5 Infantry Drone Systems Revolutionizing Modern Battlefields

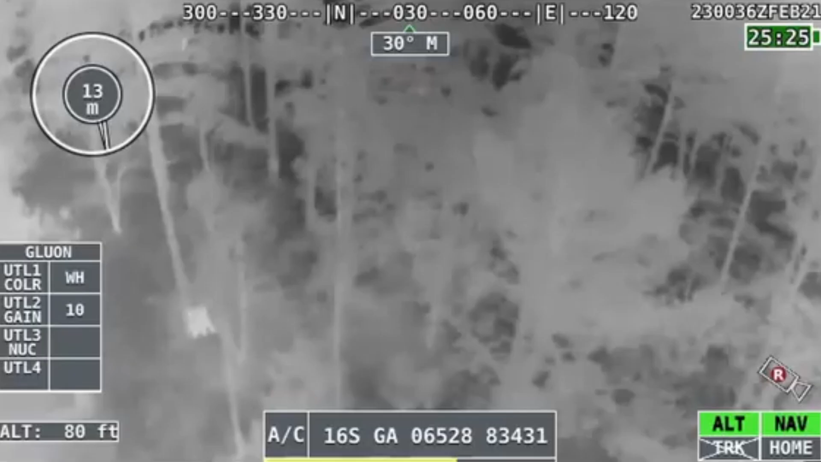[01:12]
You need a bird's eye view of a dangerous area, and instead of risking anyone, you just toss up the Instant Eye.
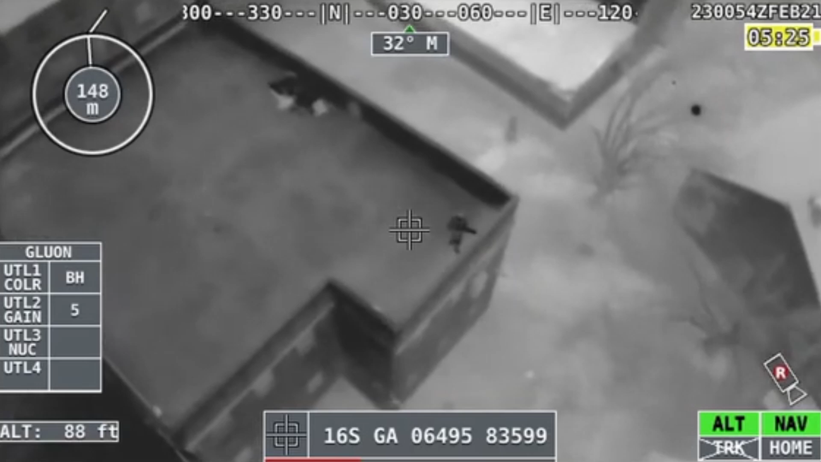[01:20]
It gives you live video feeds in seconds, making it perfect for surveillance or search and rescue operations.